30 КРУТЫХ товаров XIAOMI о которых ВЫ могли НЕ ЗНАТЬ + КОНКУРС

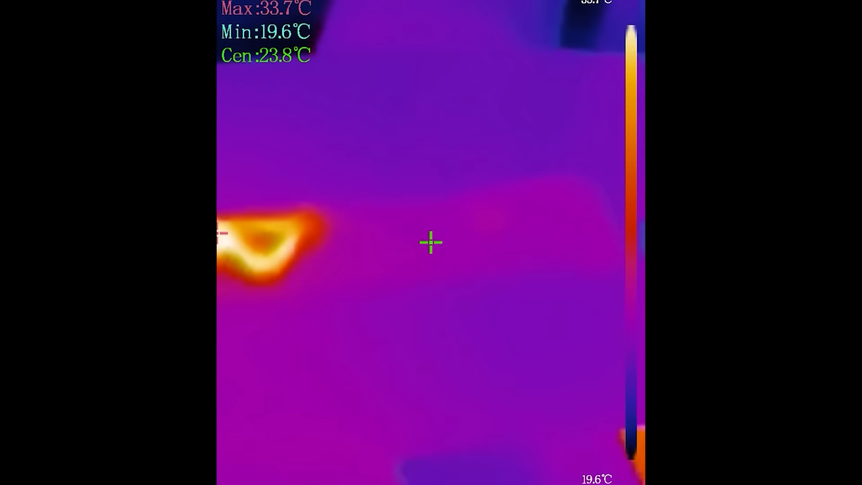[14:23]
On screen: spot 23.8°C, max 33.7°C, min 19.6°C
Смотрим и видим, что они размещены по центру. А больше то и не нужно. Шарф ложится четко на шею и сразу ощущается тепло.
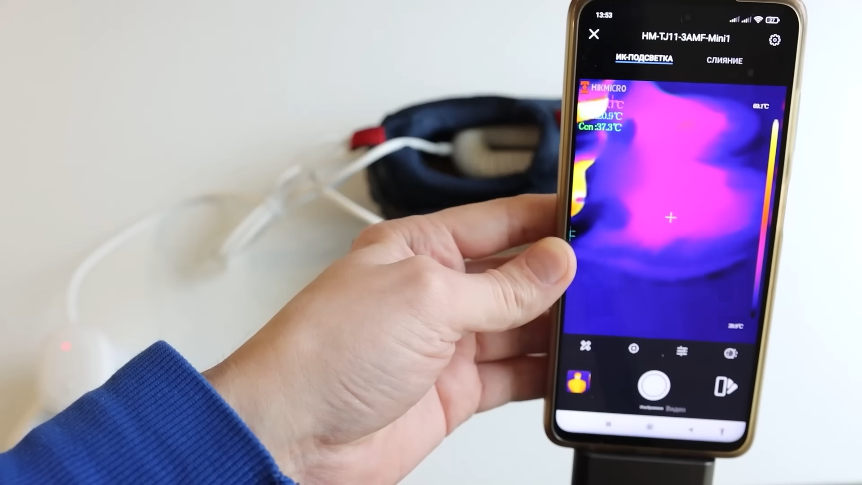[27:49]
Проверял я тепловизором, как видите, работает, греет, сушит. Нужно в меру, конечно, использовать и лучше на прошитой обуви, чтобы клей не отстал.
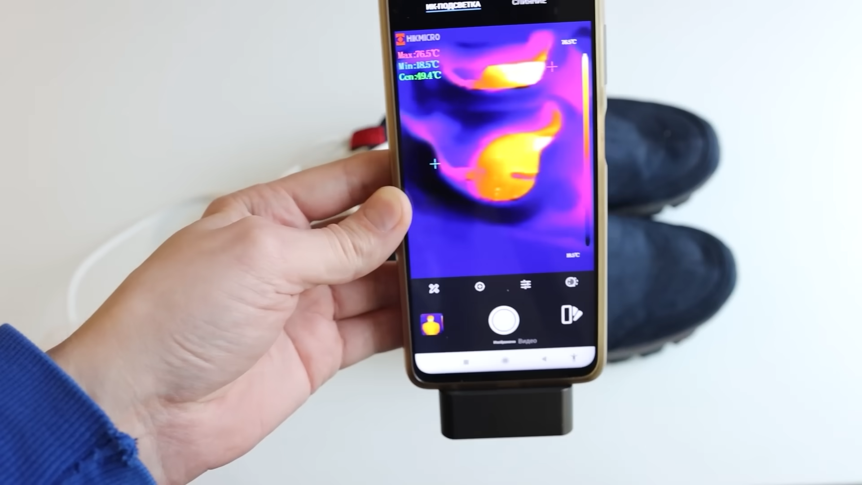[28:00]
Но в целом гораздо приятнее, согласитесь, в теплой и сухой обуви выходить из дому.